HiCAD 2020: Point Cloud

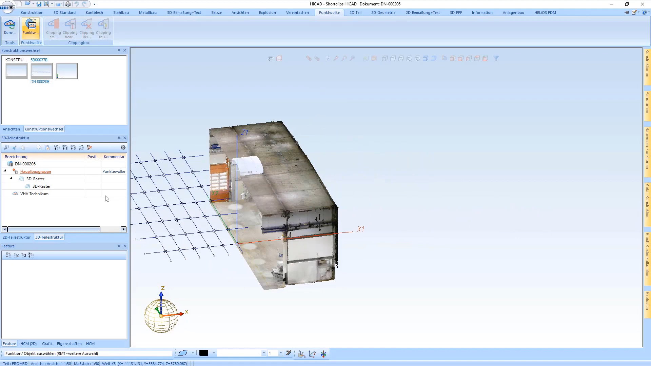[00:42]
It has been loaded now and I have the option to place the point cloud right here. Thus we are turning it in.
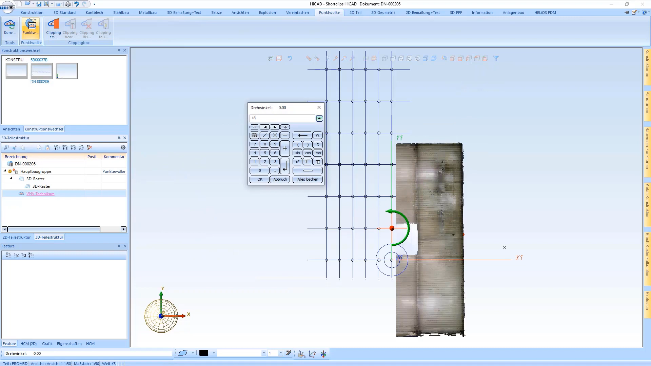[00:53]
Now I choose the isolated point then I rotate it by 180 degrees.
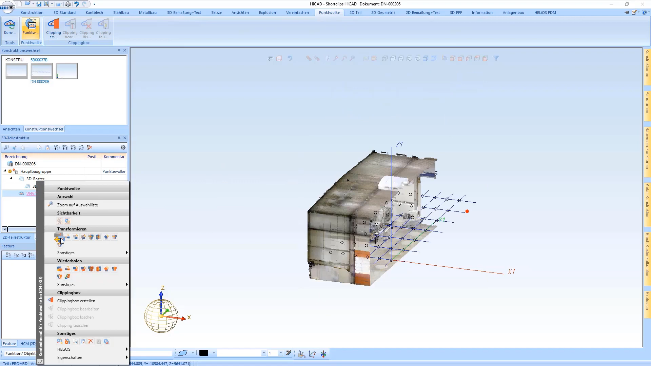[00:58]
In the next step I want to pick up a certain point of this point cloud.
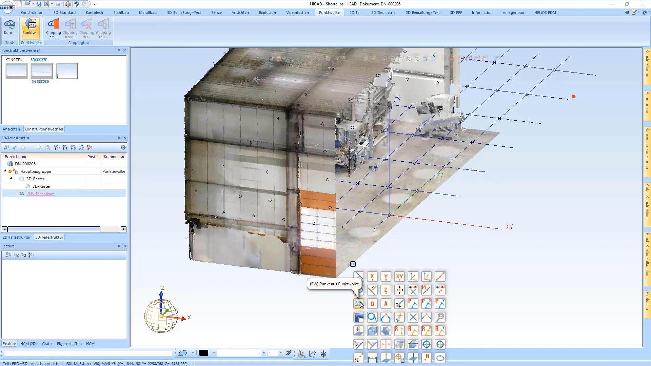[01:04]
I do this with a new point option which can be used here to place it accordingly in the HiCAD model drawing.
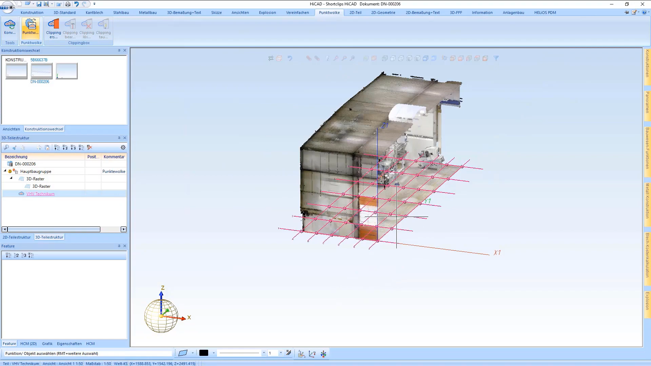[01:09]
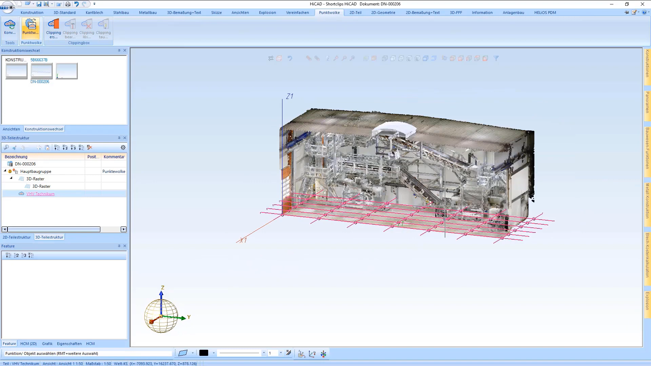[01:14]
In the next step there are so-called clipping boxes
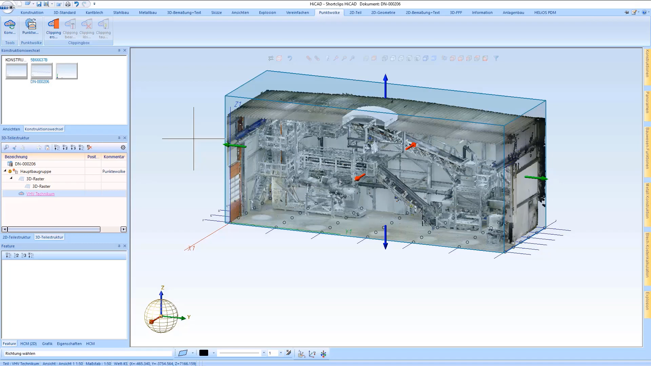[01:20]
which I can use to cut down my drawing in my
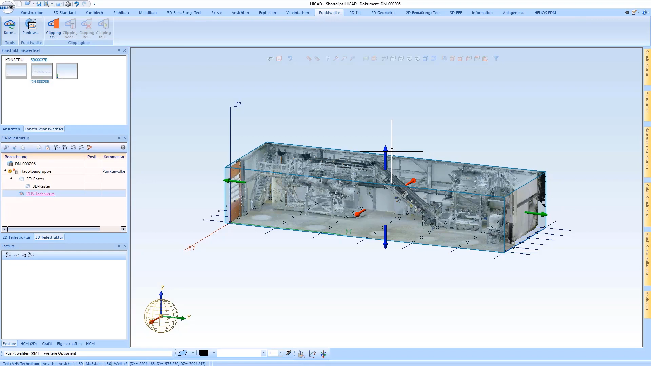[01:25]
point cloud to such an extent that I only get the area I am really
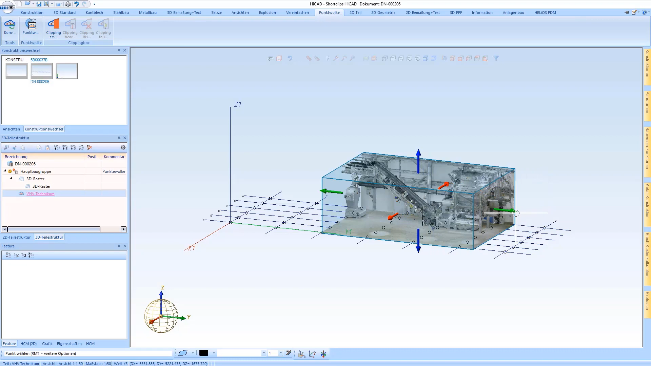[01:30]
interested in where I might want to place something. Also here it is possible to edit them afterwards or to delete or to delete or exchange them. Now I would like to show you over views how I draw the floor for example.
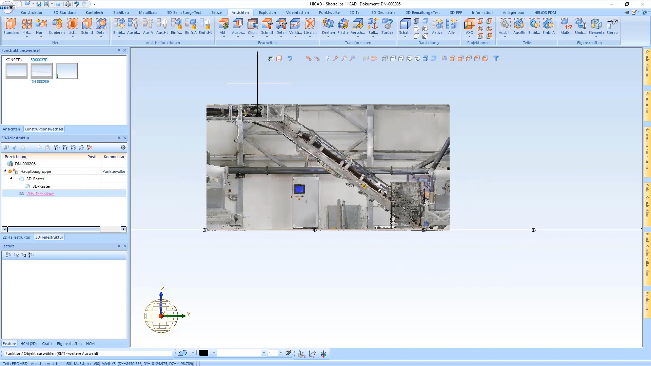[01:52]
In the drawing I first switch to the side view and
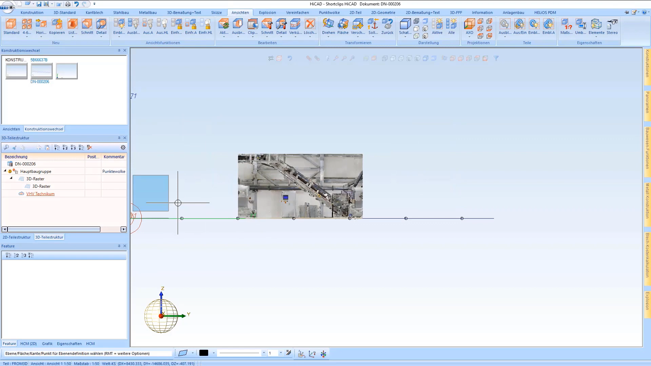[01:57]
create an extruded solid.
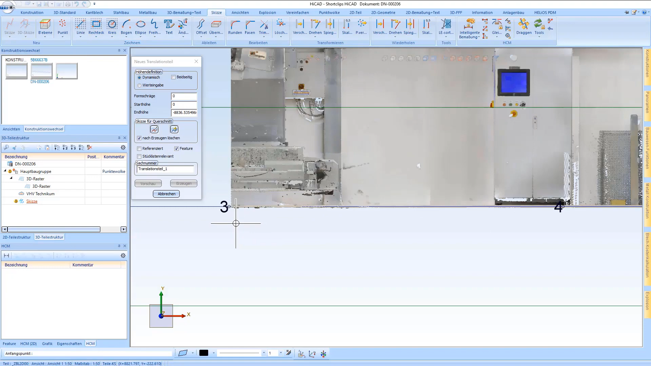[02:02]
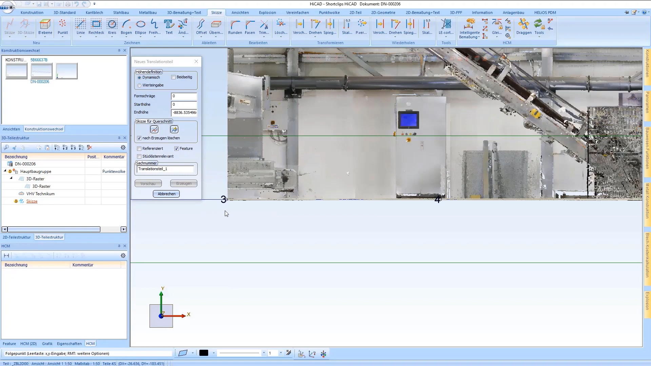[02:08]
I use this plane for this and now draw a rectangle over the floor which can be dragged here.
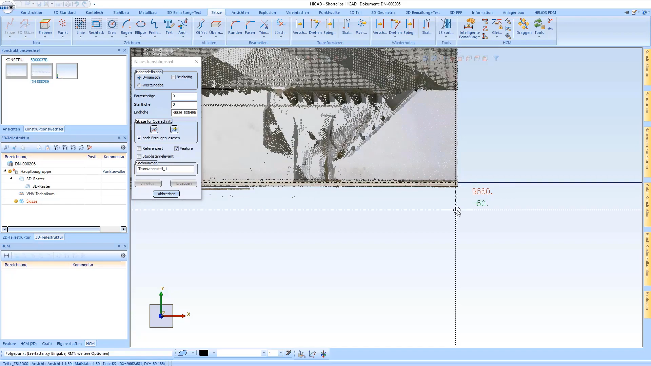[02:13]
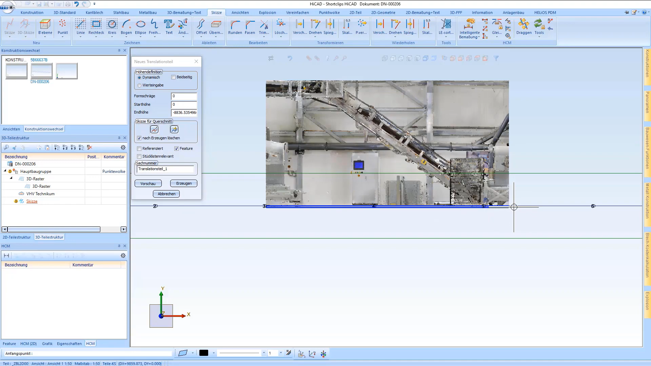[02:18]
You can decorate this afterwards with parametric constraints if you like so that it is even more detailed in the drawing.
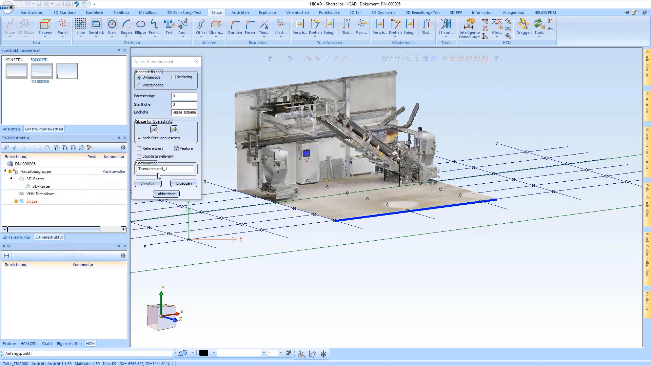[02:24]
As for me I leave it like this for now. Just pull the the floor a bit deeper.
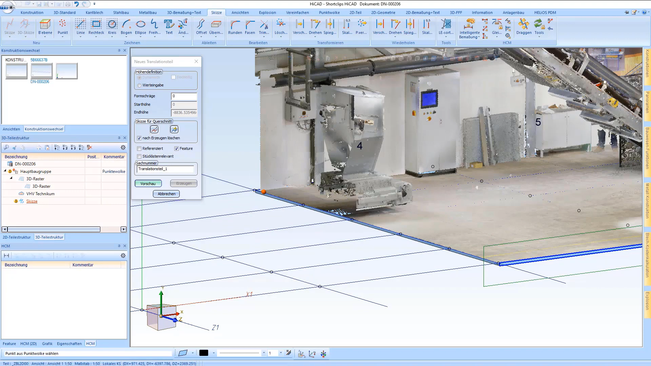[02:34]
Now I take a point from the point cloud which would be the deepest point so that
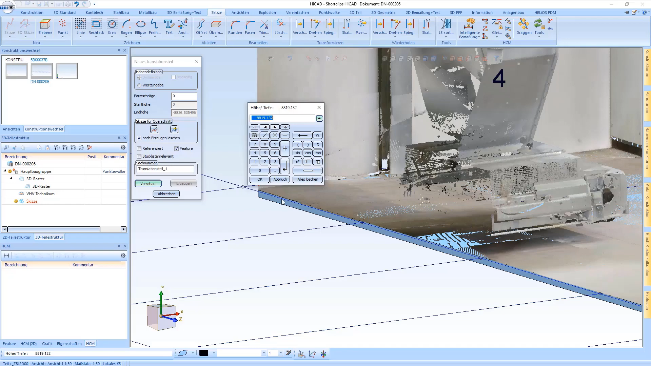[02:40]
I can determine the real depth of the ground.